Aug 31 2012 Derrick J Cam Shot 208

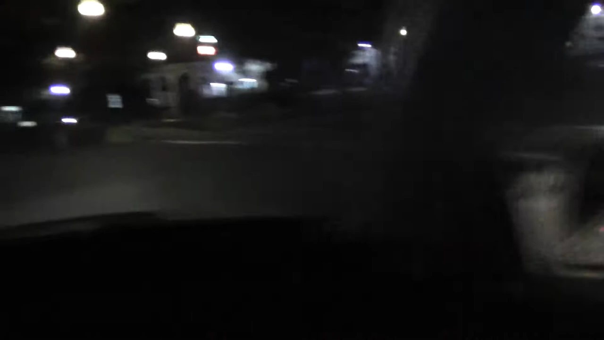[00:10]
Yeah, we're heading behind a cop with blue lights on. He's heading that way. I think he's heading that way. He's heading that way. There should be a conflict between some drunk folks. Skate park. Go to the skate park. Yep, to the right. It's very near the skate park. It's right next to... Next to the right? Yeah. Can we just turn something on the scanner about the skate park?
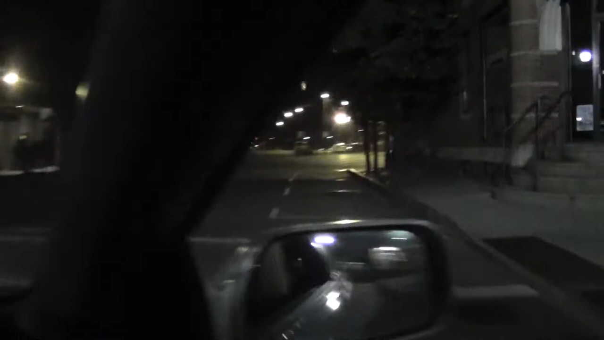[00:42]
Can we just take a cruiser inbound here with his lights on? Yep, I'll see him. Yeah, car one's on scene.
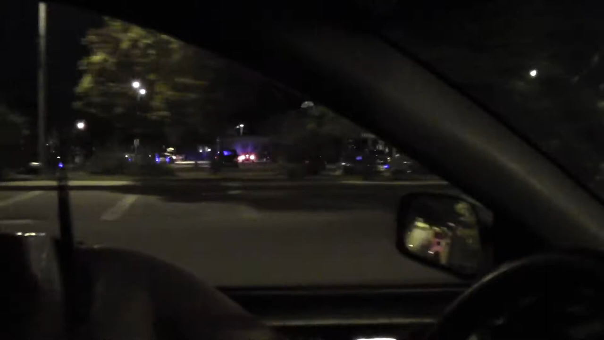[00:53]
One, two, three. Jesus. It appears to be three cruisers. We're still pulling up.
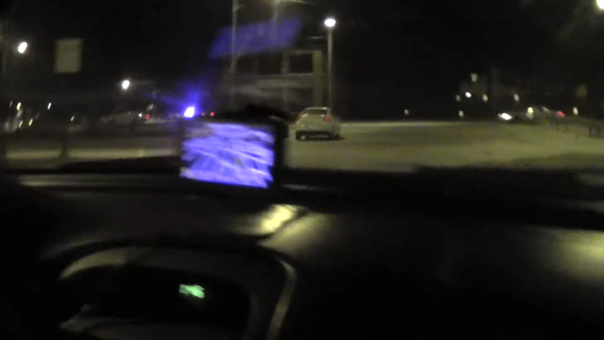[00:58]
I'm a car carrying. Oh, four. Jesus, man.